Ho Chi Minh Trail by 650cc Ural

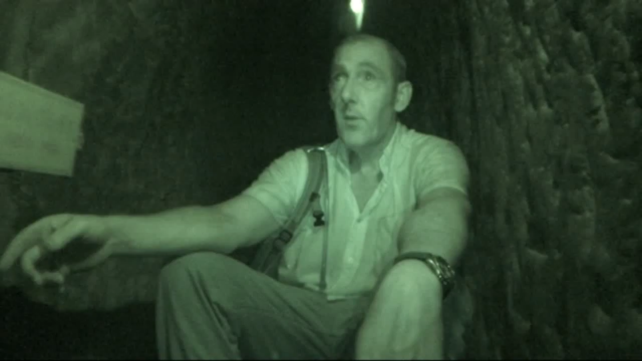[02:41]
I mean, if those B-52s were coming over, I know where I'd rather be. I'd rather be down here, wouldn't you? I mean, you wouldn't want to be up. You wouldn't want to be up there.
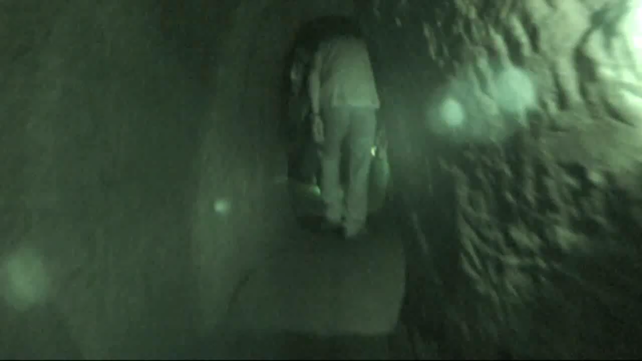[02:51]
Maternity room for the babies. For the babies. Yeah.
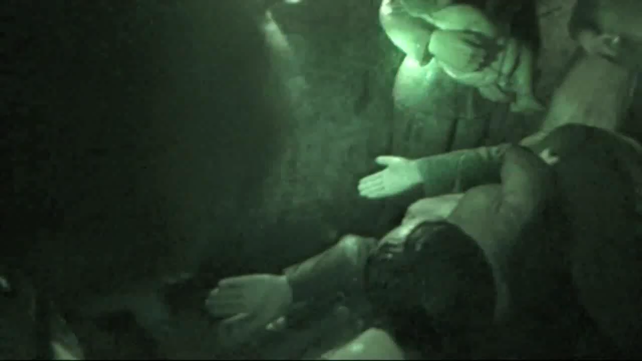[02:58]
Goodness me, you think about babies being delivered in there.
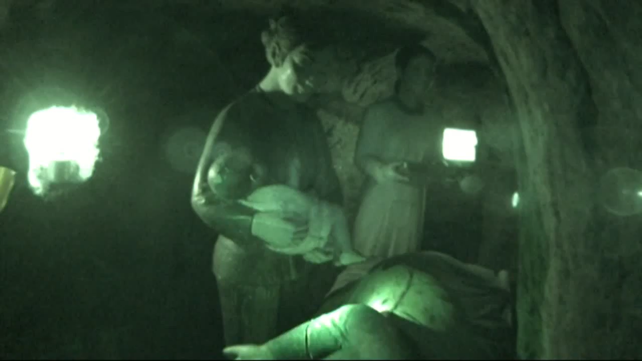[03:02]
You can vaguely stand up, so...
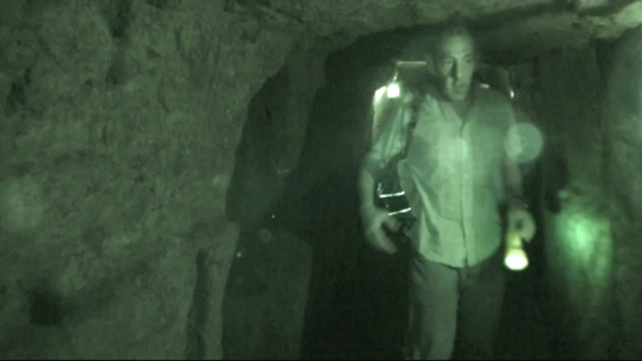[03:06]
we're just sort of dead, I expect they do go somewhere, but sort of dead end-ish corridors.